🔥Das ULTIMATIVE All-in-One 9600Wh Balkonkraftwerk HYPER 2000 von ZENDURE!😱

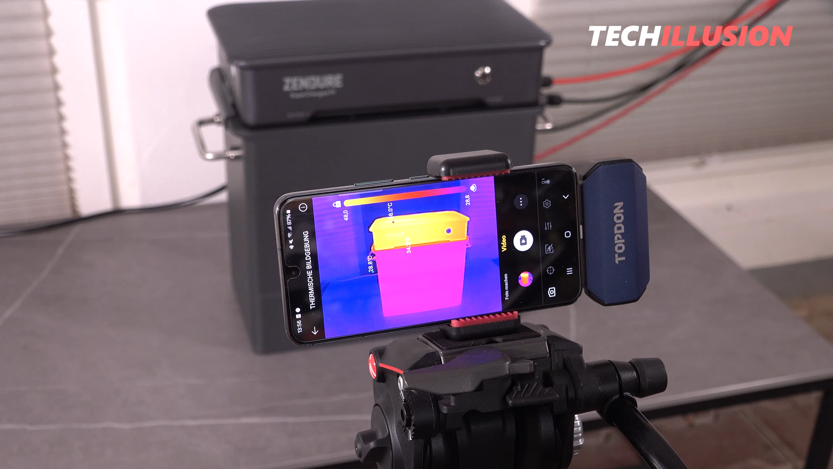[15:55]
In der Praxis habe ich dabei unterschiedlichste Szenarien durchgeführt und währenddessen die Temperatur mit meiner Wärmebildkamera überwacht.
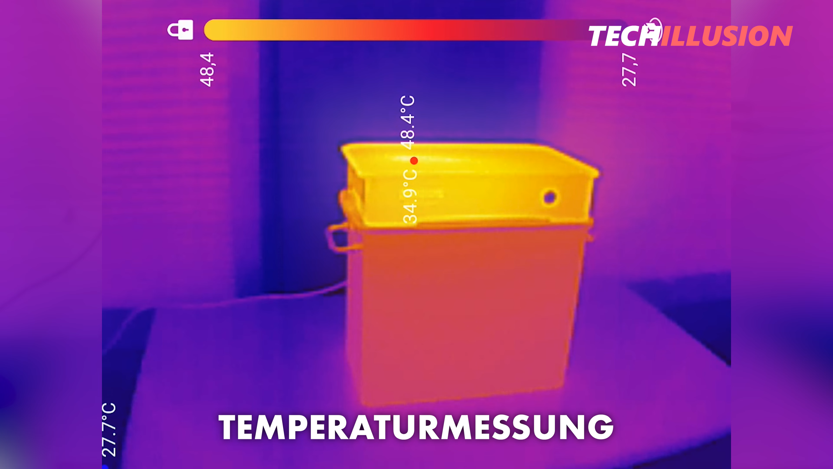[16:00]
Bei einer Umgebungstemperatur von um die 28 Grad, was im Sommer nicht unüblich ist,
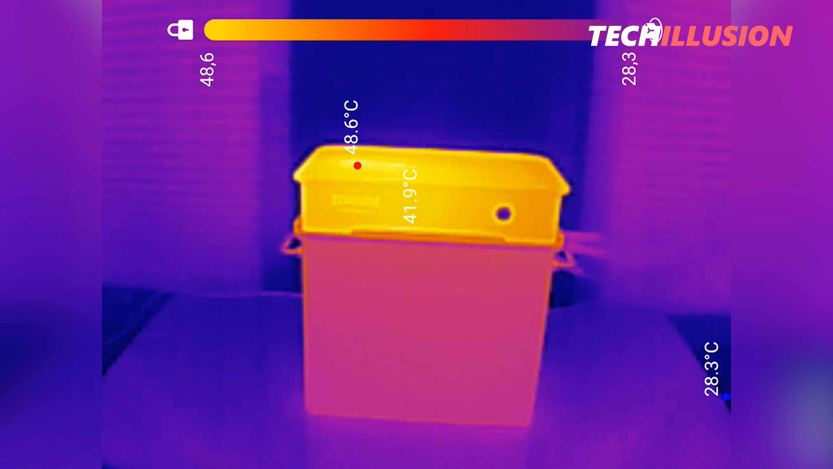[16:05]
und einer Leistungsabgabe von konstant 1200 Watt Spitze,
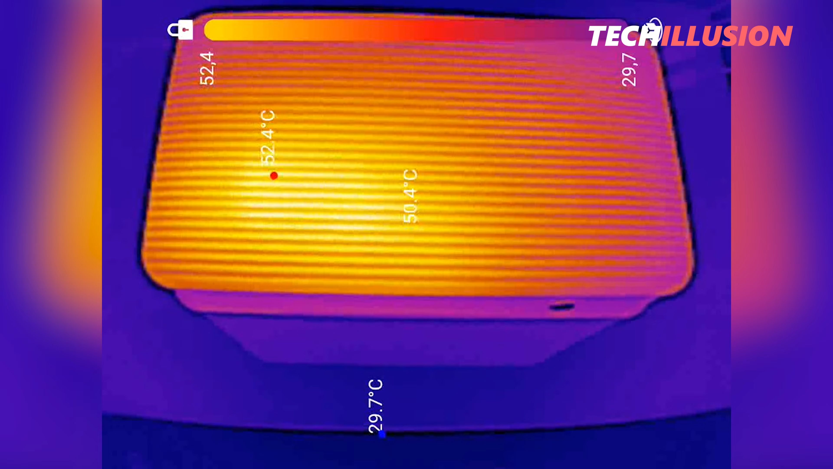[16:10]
On screen: max 52.4°C, min 29.7°C
erreicht sich hier somit Temperaturen von maximal um die 50 Grad, was definitiv bereits sehr ordentlich ist.